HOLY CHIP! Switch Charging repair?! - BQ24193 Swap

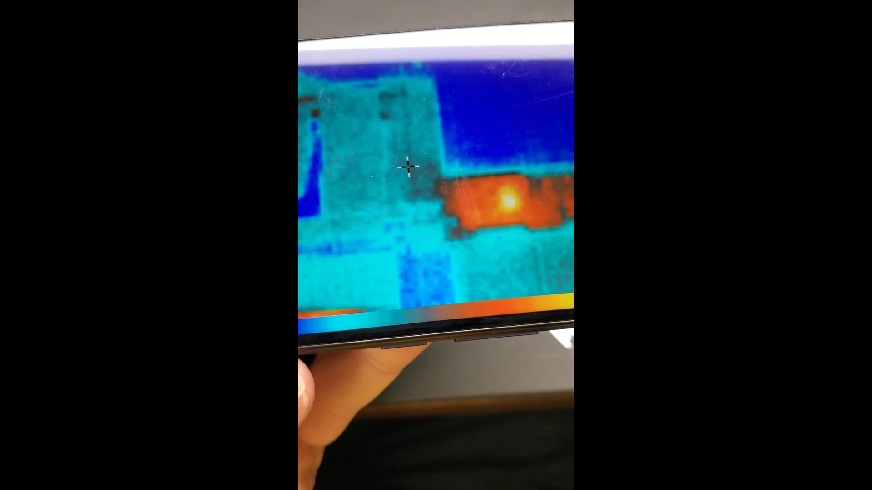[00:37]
enough as we get closer here you can see that there's a chip
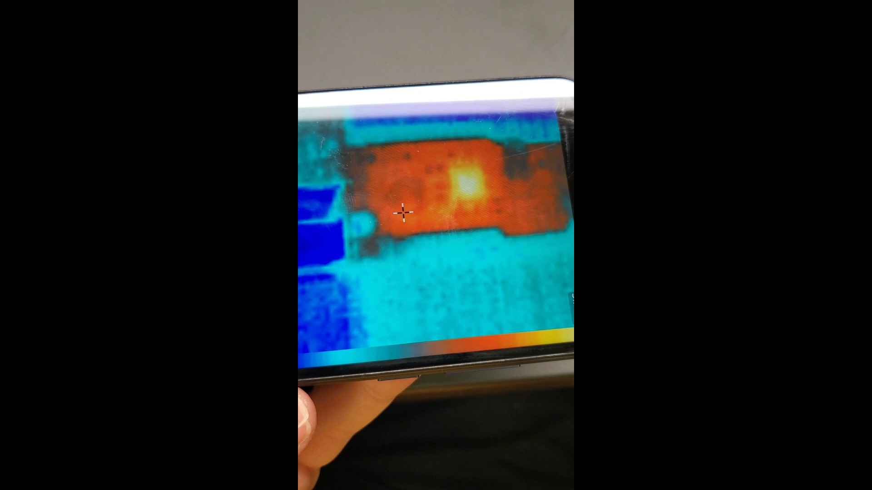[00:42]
there that's glowing like crazy right in the middle there is that chip